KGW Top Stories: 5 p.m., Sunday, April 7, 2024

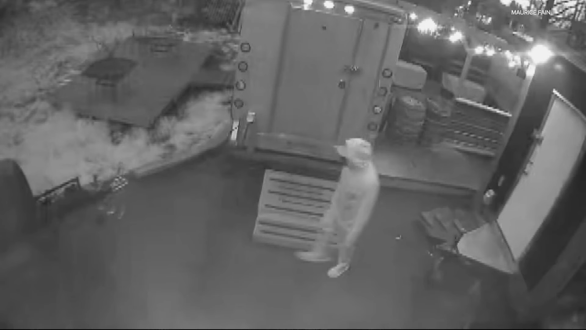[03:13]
Surveillance video caught at least two people wheeling it off-site.